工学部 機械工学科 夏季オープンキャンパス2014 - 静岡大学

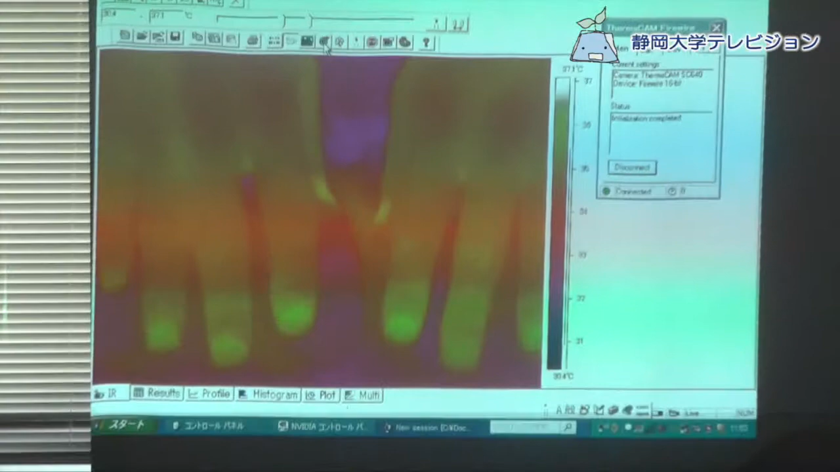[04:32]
それでは今からアルコールを こっちですねこっちの手につけてみようと思います
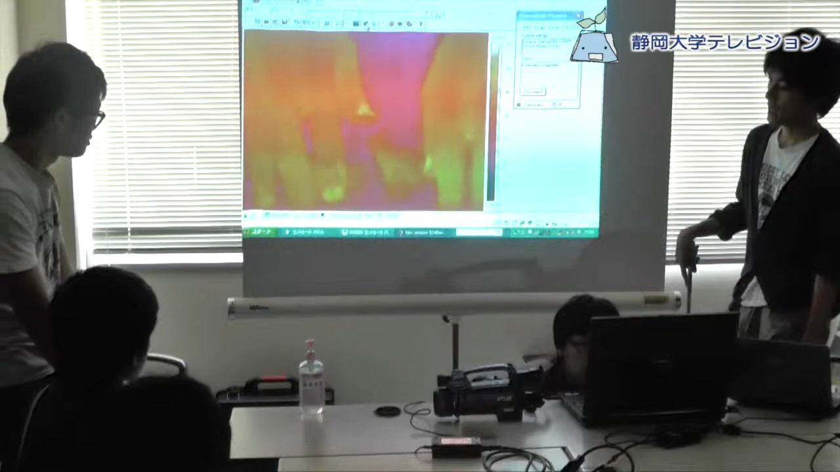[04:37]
よいしょ
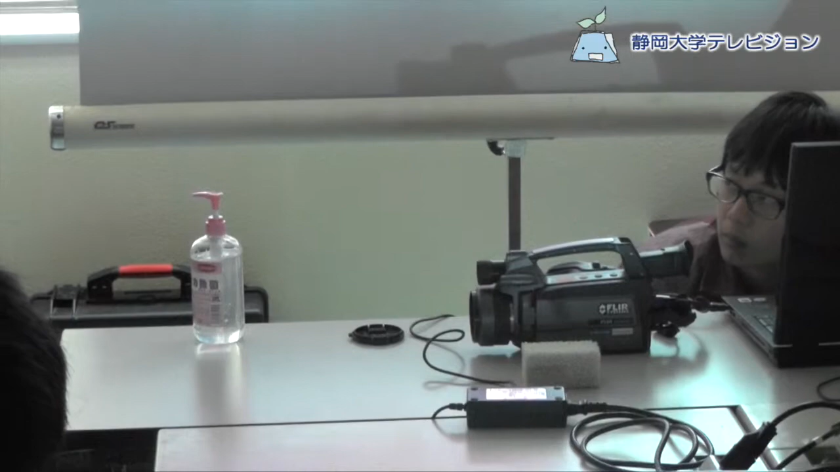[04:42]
わかるかな
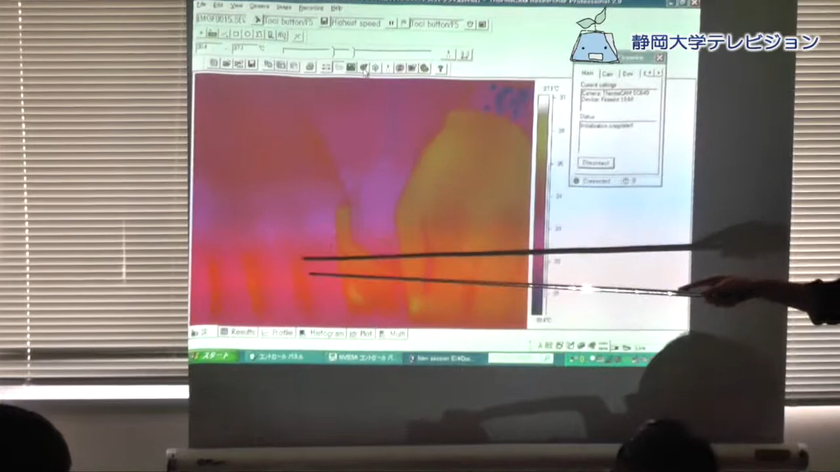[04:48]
こっちのアルコールを塗ってあるんですけどこっちがどのように結構青くなっていることがわかると思います